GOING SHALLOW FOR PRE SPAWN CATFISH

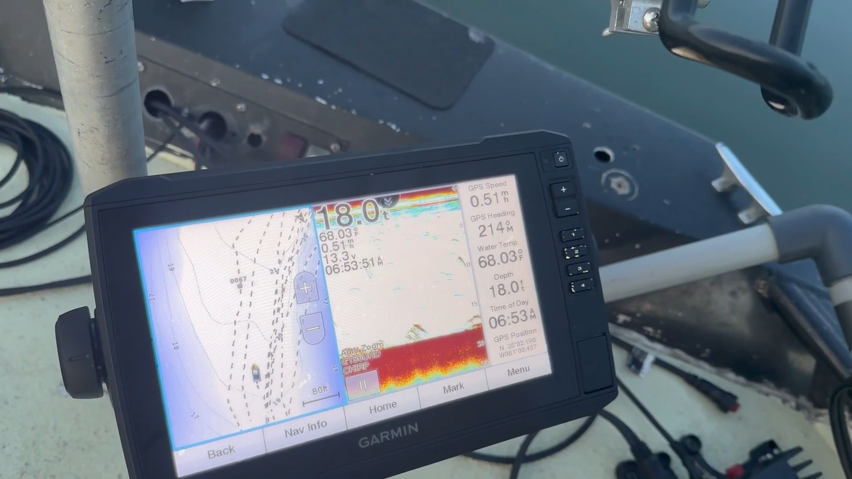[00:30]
On screen: depth 18.0 ft
18 foot of water right now we caught them last week in 20. we'll be hitting 20 pretty soon